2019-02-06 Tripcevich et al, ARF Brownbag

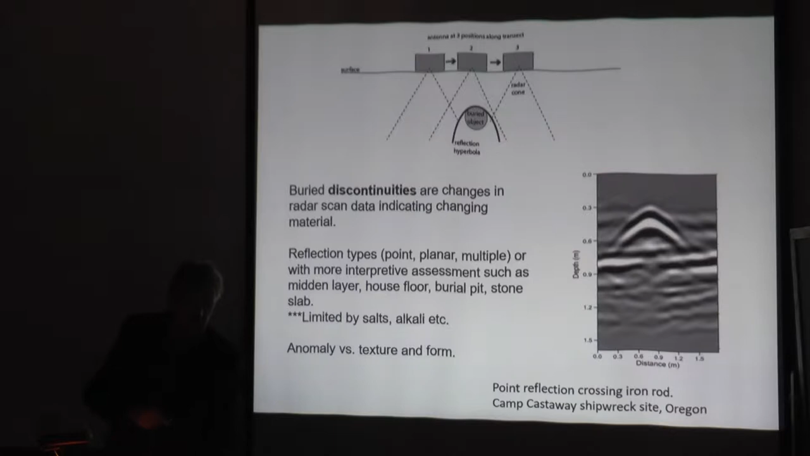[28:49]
The energy doesn't come back to the antenna. So that's been a limitation for previous GPR projects in the Atacama Desert based on not ones that I've done,
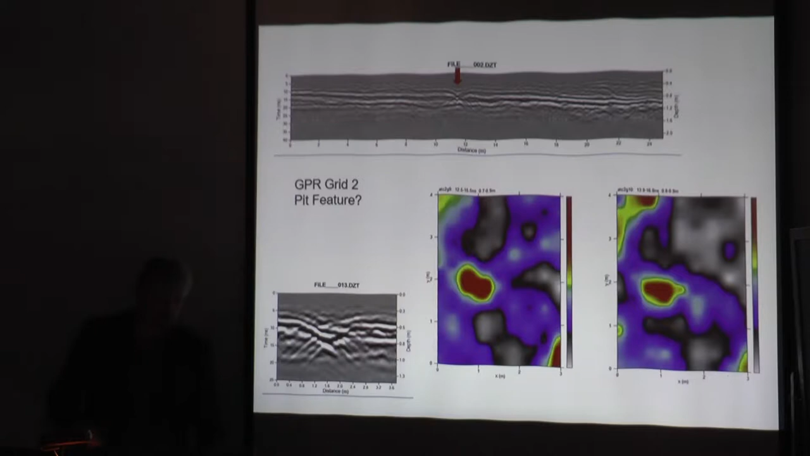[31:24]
It's more of a pit. It appears to be a pit feature. And so that one's actually undergoing excavation. It's the first one to be excavated. So far, we don't have results, and it's the heat of summer right now, so they're going to resume excavations here when it cools down in spring, or in May.
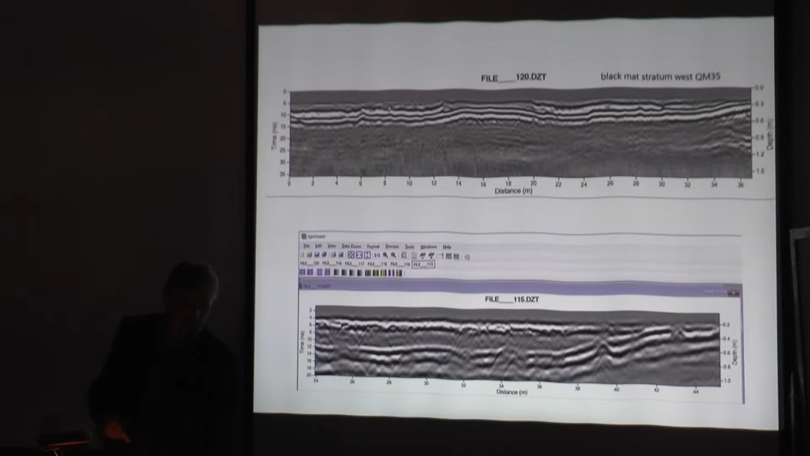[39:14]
But I was able to trace, for example, black mat in this direction, and then it disappeared before I got to the megatherium.